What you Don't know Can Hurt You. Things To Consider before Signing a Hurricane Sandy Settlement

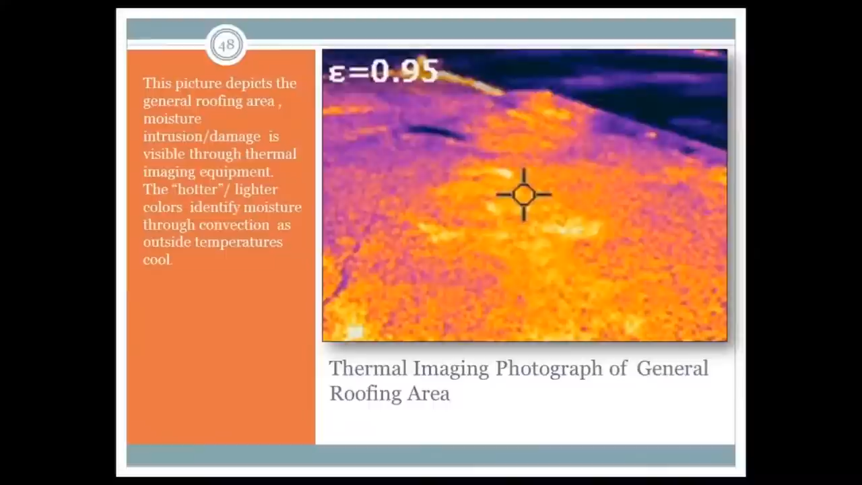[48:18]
the water temperature actually stays up higher at nighttime. And we're able to pick this up on the camera. Further investigations proved that, in fact, water had worked its way underneath the roofing membrane. This was completely overlooked during the first adjustment. Another photograph of hidden damages. This is slide number 50.
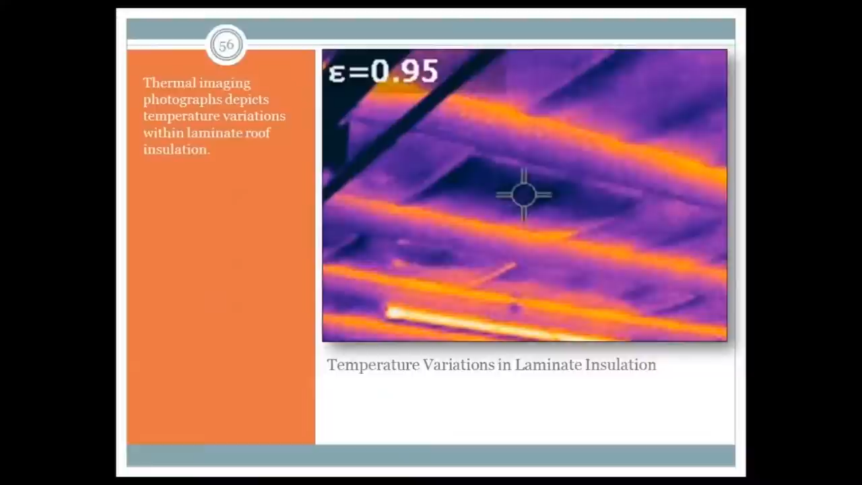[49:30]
Carrier said that this roof was actually in good condition. Slide number 55 is a general overview of the gymnasium of this building. Slide number 56, you can see the temperature variations in the insulation. Kind of circling back to the 80,000 square foot building I had discussed earlier.